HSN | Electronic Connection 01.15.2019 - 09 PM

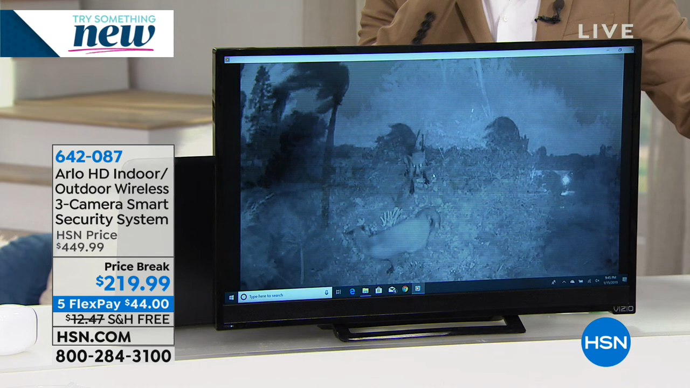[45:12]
And I'm going to show you how it works over here. And what you're looking at here are some real videos we'll be showing you that people send into Arlo.
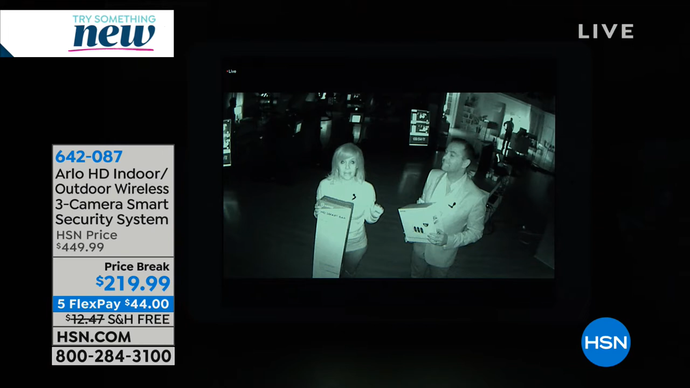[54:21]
So what happens is it illuminates the area, even if it's pitch black. Yeah, yeah, yeah. And you may not be able to see the person or anything going on. Right. But Arlo sees and Arlo starts to record. It also detects body heat. Okay. So motion and body heat. So let's say you're laying in bed or you're out of town and you get that motion detection. Yeah. This is what it's going to look like.
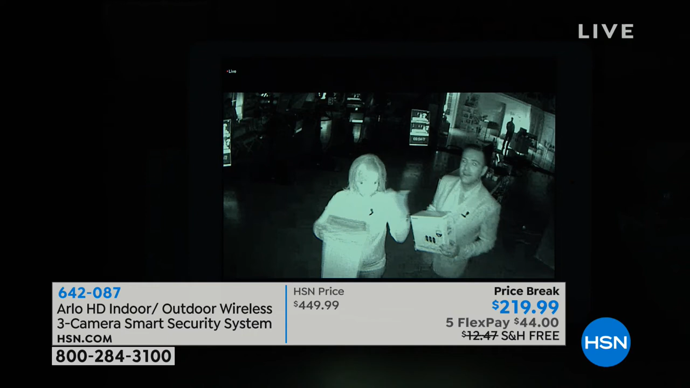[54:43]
And you can read, because it highlights in the motion, you can read what a box says. You can see tattoos. It's crystal clear. Crystal clear. And you can even pinch and zoom. And even naturally, I think that's how, yeah, if you look on the TV right now, you can see what it's really like in here versus what it is with the night vision. It's pitch black in here. And that's the HSN camera that doesn't have infrared night vision. So this is what it looks like at night. Yes, it records at night. It puts all those recordings in the app.
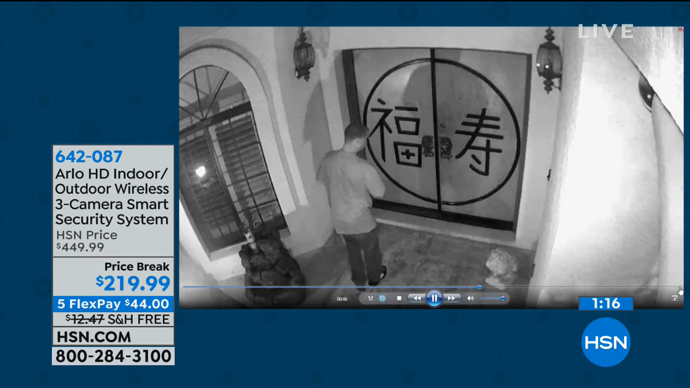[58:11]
He wants the spring rolls. I understand that you're craving. He wants spring rolls and they caught him on tape. This is, oh gosh, the garage. A lot of things are happening around the garage. This guy trying to get in.
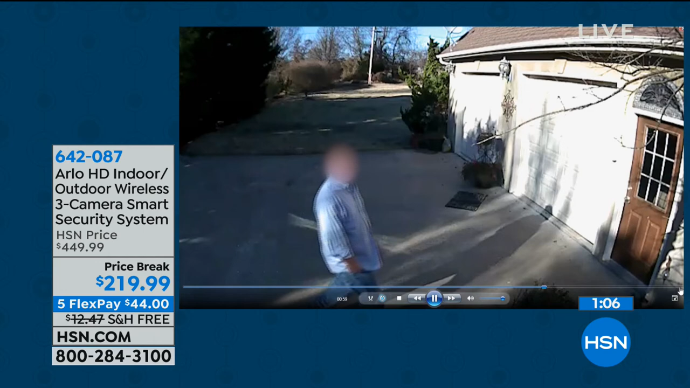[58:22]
This guy, look at this. He sees the camera and he walked the other way. And people just coming up, helping themselves. Now again, this is at night. A real video. Boulder's brass.
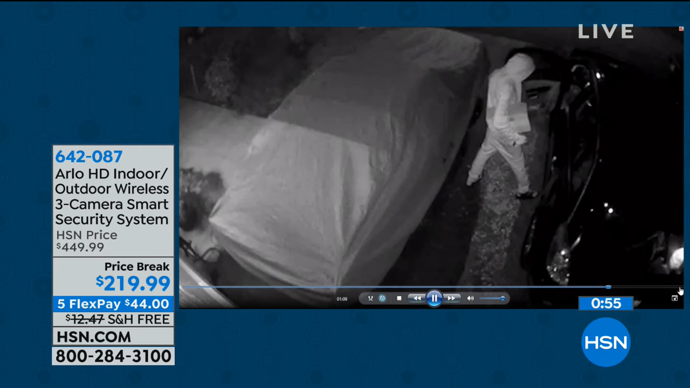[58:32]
Look at that. Yep. These are teenage girls. It was after school and they're just kind of looking around, looking inside garages.